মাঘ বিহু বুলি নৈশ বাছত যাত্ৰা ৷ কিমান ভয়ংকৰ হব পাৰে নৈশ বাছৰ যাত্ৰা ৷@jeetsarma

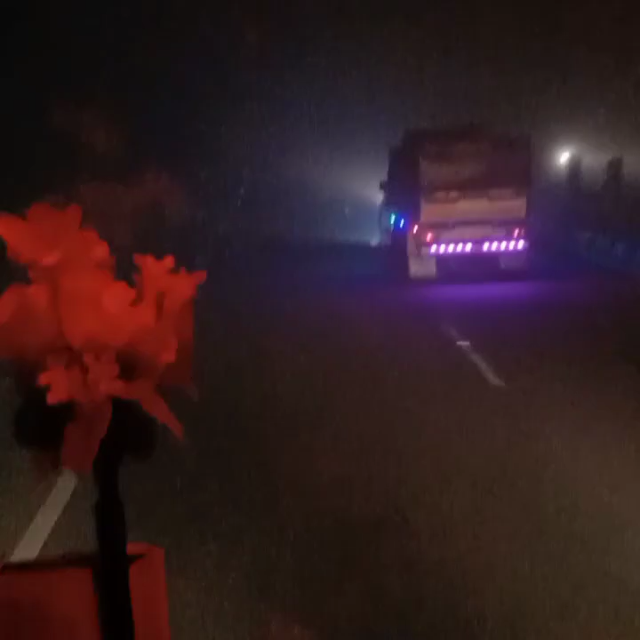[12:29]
তেজপুৰ হৈ বিশ্বনাথ চাৰিআলি হৈ দ্ৰুতগতিত আগবাঢ়ি আছে কিন্তু
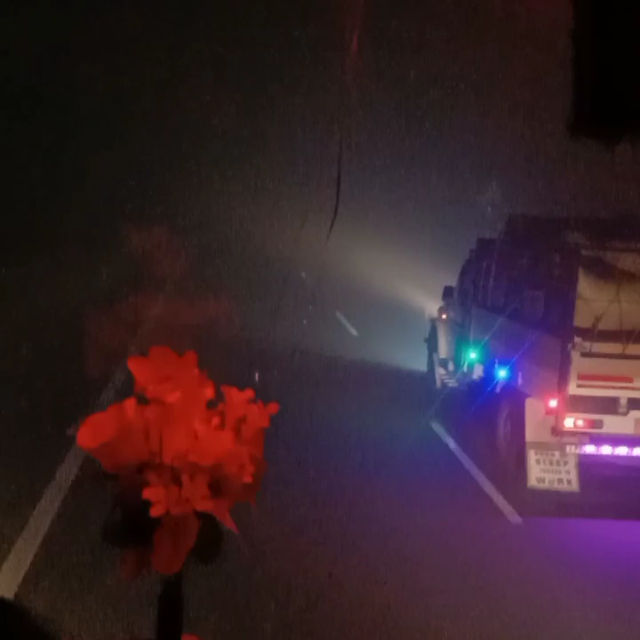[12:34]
যদিও মই দ্ৰুতগতিত বুলি কৈছোঁ কিন্তু গাড়ী দ্ৰুতগতিত আগবাঢ়িব পৰা নাই ঘন কুঁৱলী
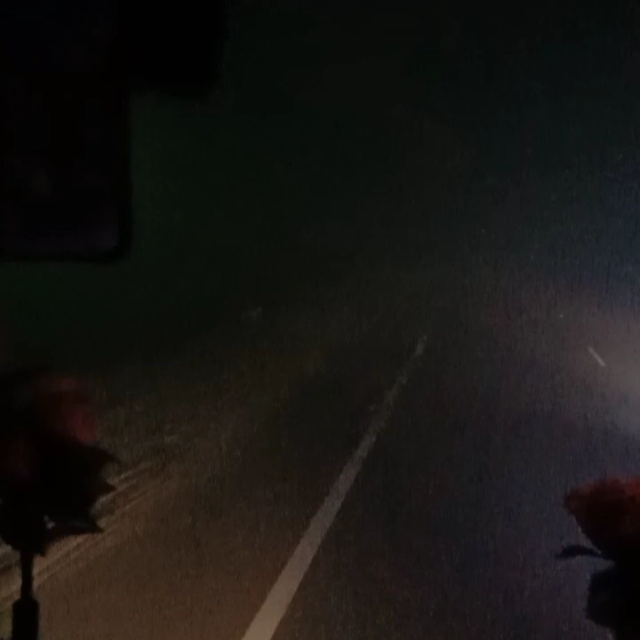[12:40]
চাৰিওপিনৰ চাৰিওফালৰ পৰা আৱৰি আছে আৰু আনখন আগত থকা এই যে ট্ৰাকখন দেখিছে এই ট্ৰাকখনৰ ছাপৰ্ট লৈ পেলাই ড্ৰাইভাৰজনে গাড়ী চলাইছে আজি কেইদিনমান আগতে মই নিউজত
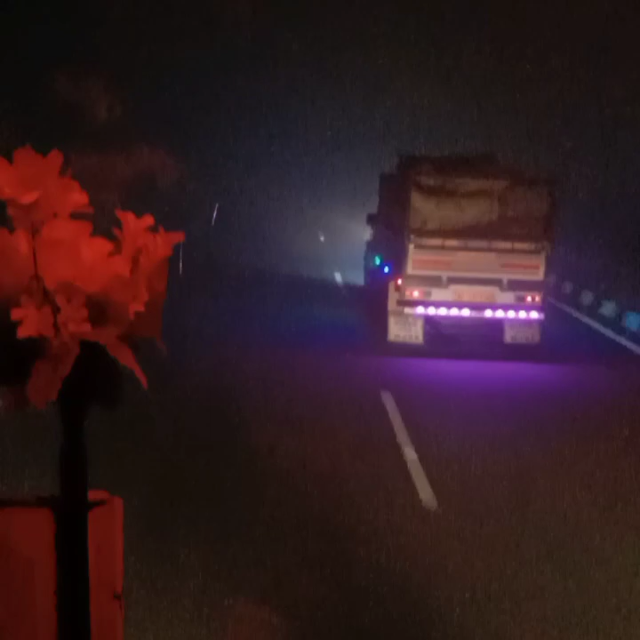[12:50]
পাইছিলোঁ মই যে আগত থকা গাড়ীখনৰ ছাপৰ্ট লৈ পেলাইহে পিছৰ গাড়ীখনে ঘন কুঁৱলীৰ মাজেৰে গাড়ী চলাব লাগে
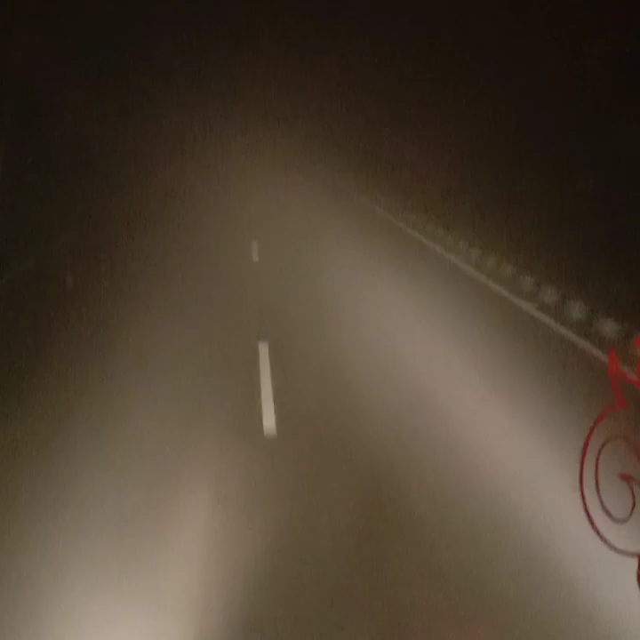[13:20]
ধৰণত একোৱেই দেখা নাপায় আৰু এই ক্ষেত্ৰত ড্ৰাইভাৰটাক চেলুট দিব লাগিব তেওঁ যথেষ্টখিনি ৰিস্ক
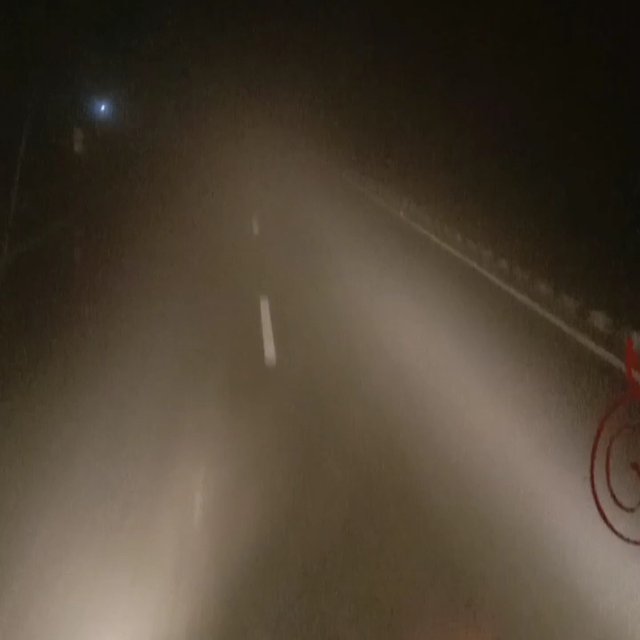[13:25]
আৰু সাহসেৰে তেওঁ প্ৰফেচনেলি তেওঁ গাড়ী চলাই আমাক লৈ গৈ আছে